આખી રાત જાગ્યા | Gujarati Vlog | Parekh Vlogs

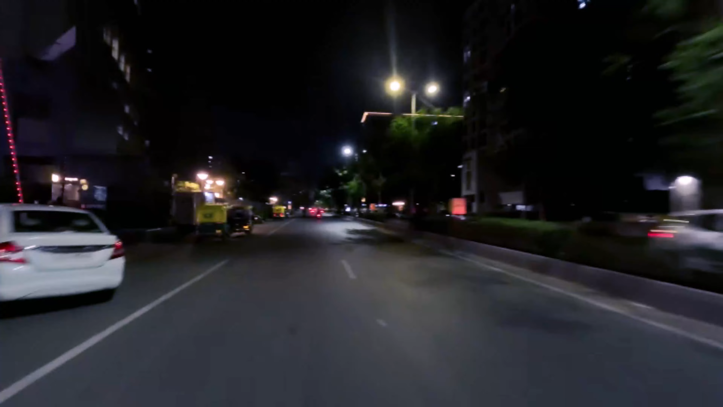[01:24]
ओफिस नो रस्तो जे रोज सवारे होती अना त्यार में सांजे आ रस्ते